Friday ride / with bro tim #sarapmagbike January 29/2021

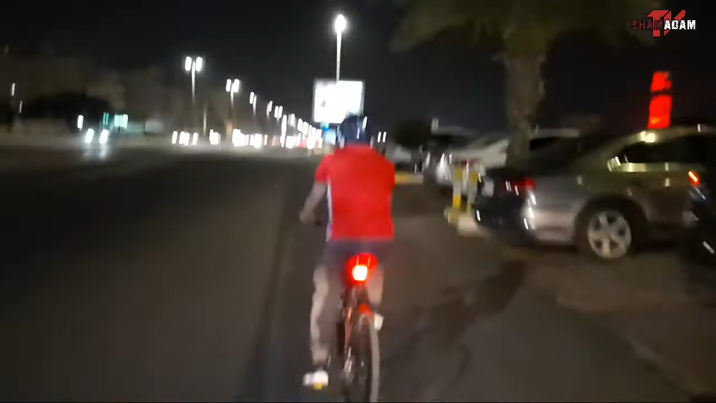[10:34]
So ito, papunta na ito ng ano,
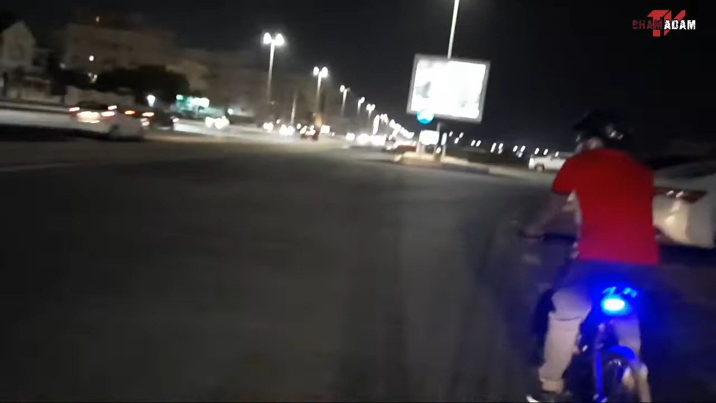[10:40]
papunta na ng Malik Road. So yan,
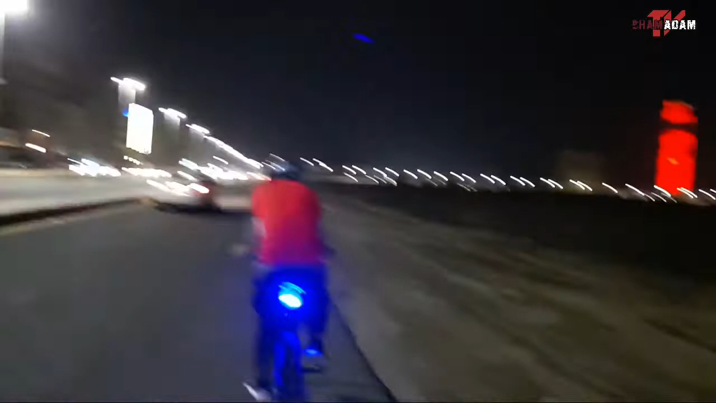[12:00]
Punta na to sa King Abdulaziz Road. So mapansin niyo dito, bakante to.